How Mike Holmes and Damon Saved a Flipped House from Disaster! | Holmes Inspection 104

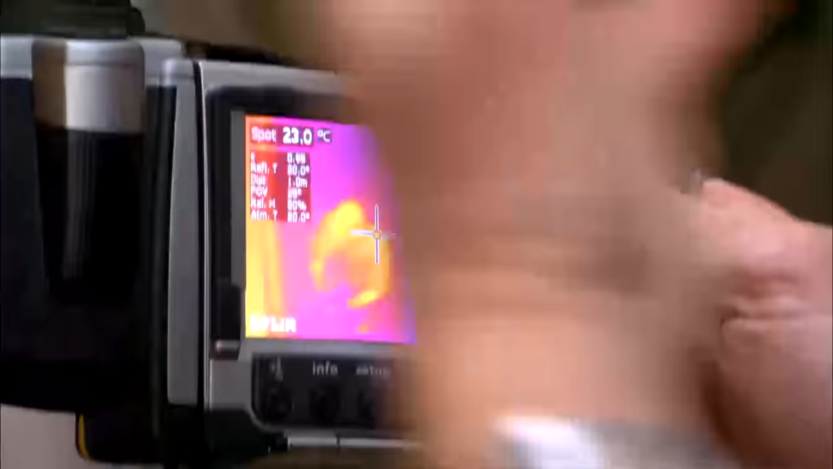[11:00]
On screen: spot 23.0°C
And if this doesn't see through glass, it actually gives you an improper reading on the glass.
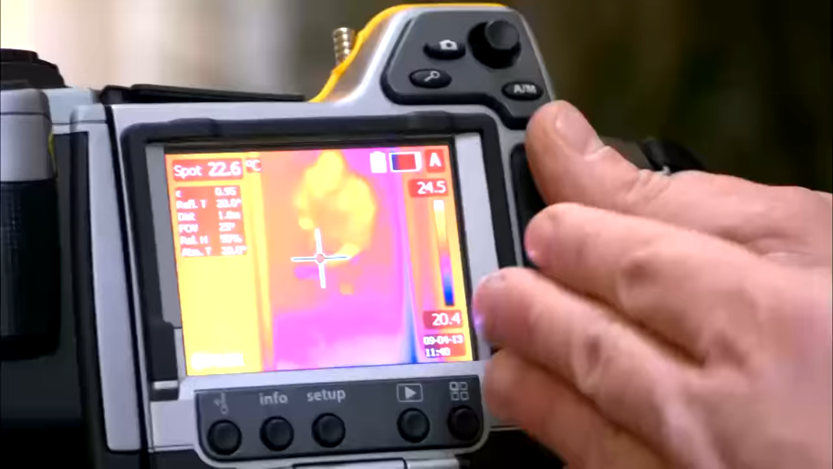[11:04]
On screen: spot 22.6°C
But it shows how good it works because it shows my body and I'm kind of hot, actually. Not really, but you know.